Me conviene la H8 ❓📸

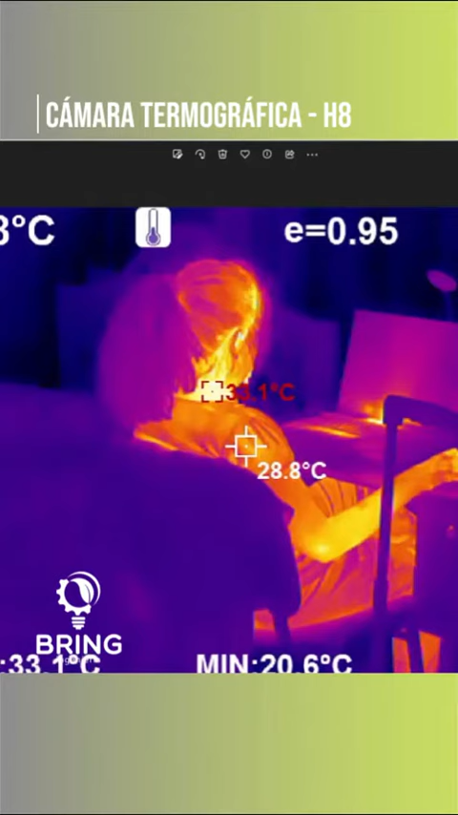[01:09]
On screen: spot 28.8°C, min 20.6°C
Para que vean un poquito la calidad gráfica de acá, justo en la puerta del local.
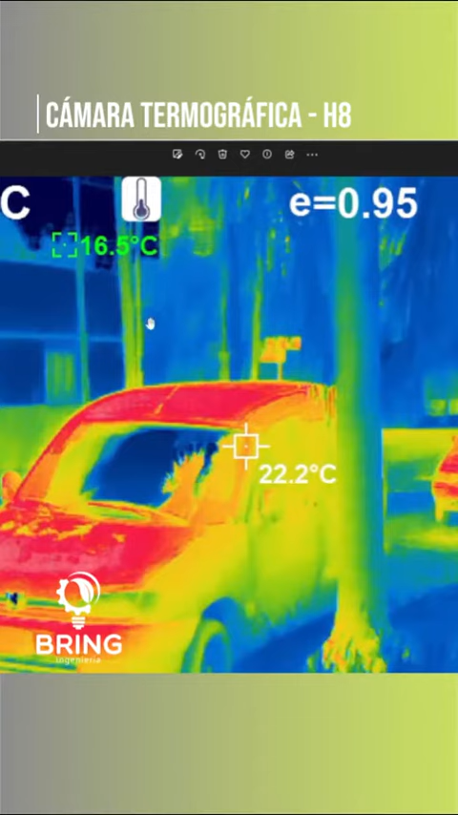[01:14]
On screen: spot 22.2°C
Un auto, fíjense, este edificio está a 30 o 40 metros. Fíjense que se ve todo acá, la parte de la volvente edilicia.
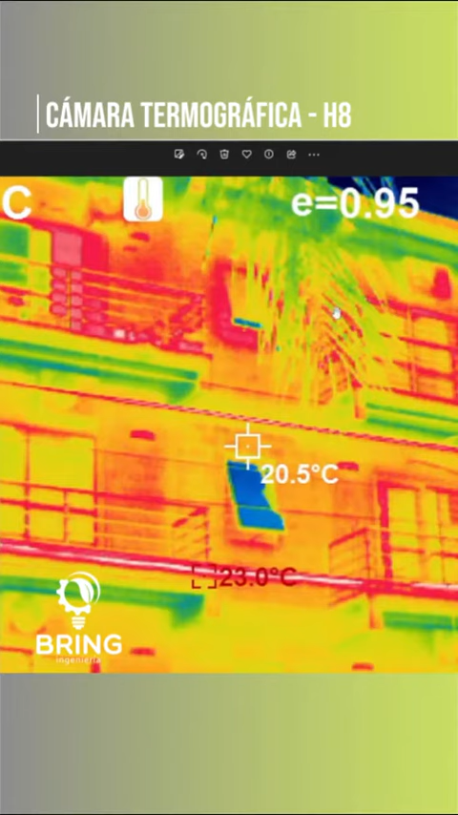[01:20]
On screen: spot 20.5°C
Se puede ver bastante bien a diferentes temperaturas.